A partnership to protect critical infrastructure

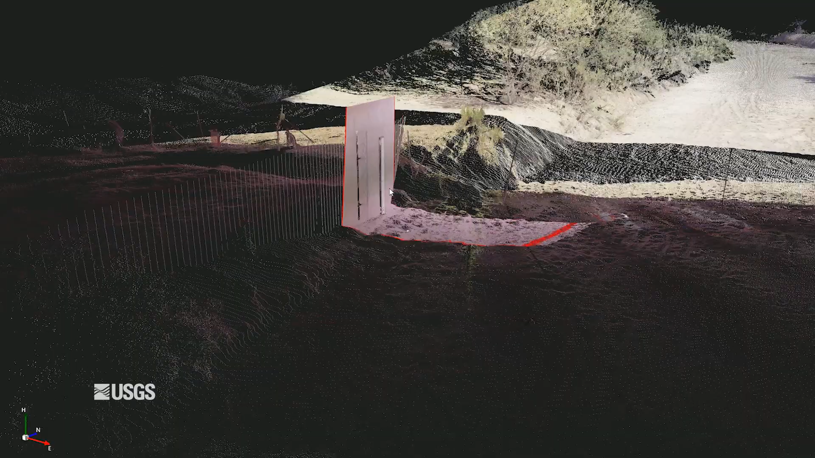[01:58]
allow us to study simulated flows at our gauges within computer models.
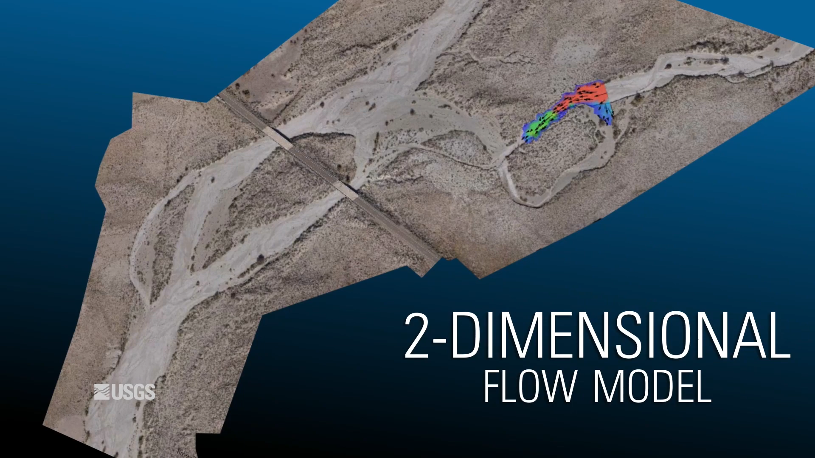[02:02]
We can vary the discharge of these simulations to match multiple flow events, providing us a unique insight into potential situations at each one of our gauges.